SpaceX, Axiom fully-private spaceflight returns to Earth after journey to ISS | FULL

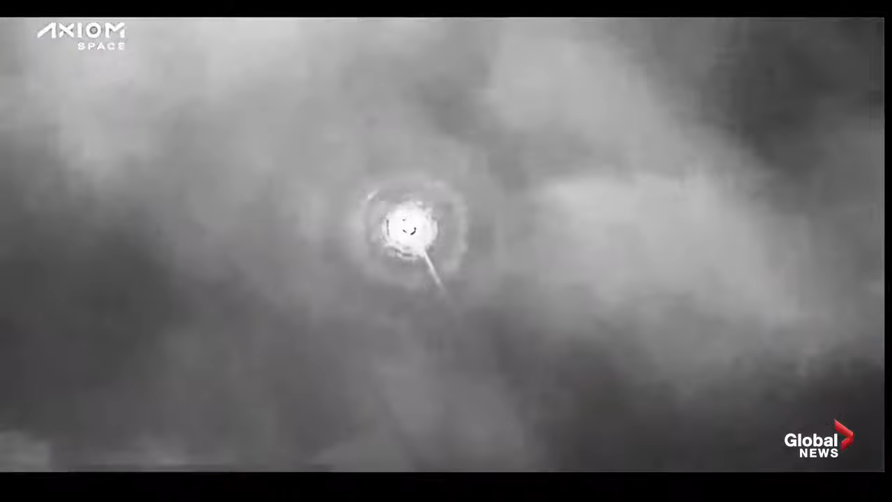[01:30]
As we mentioned before, the external temperature of the capsule is about 3,500 degrees as it
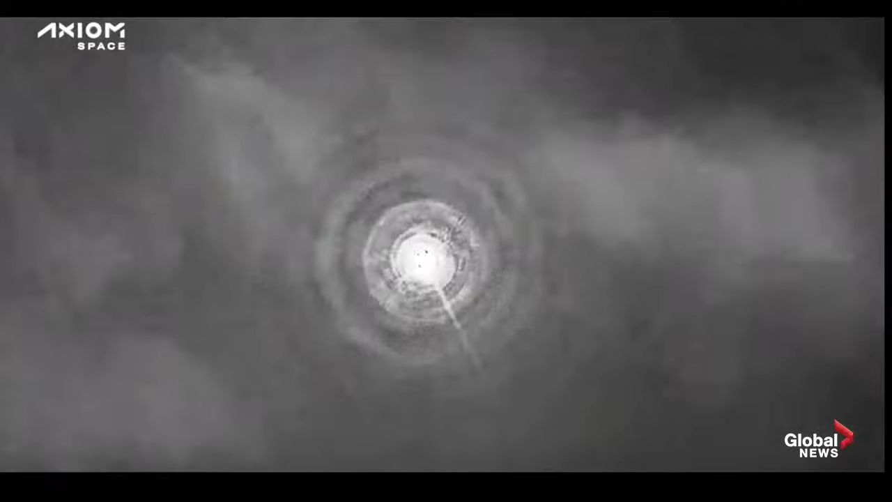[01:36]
makes its way through the Earth's atmosphere, but the crew, they're comfortable inside.
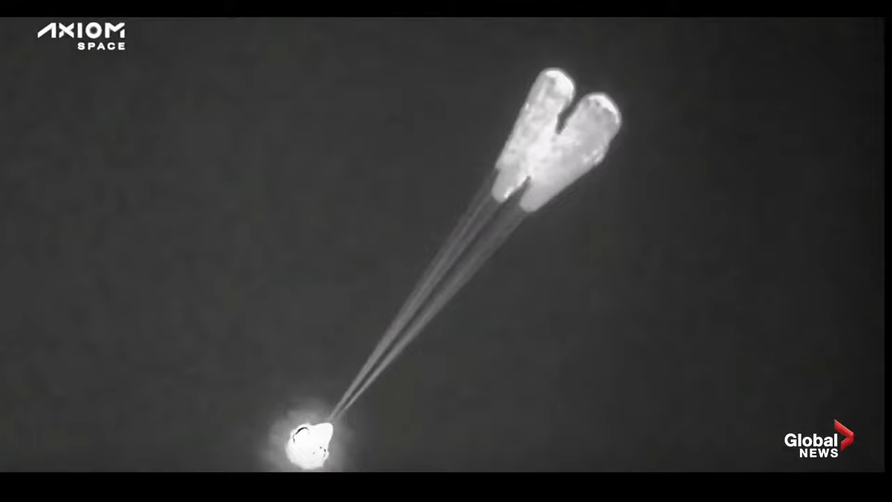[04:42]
All right, so we have visual on four mains.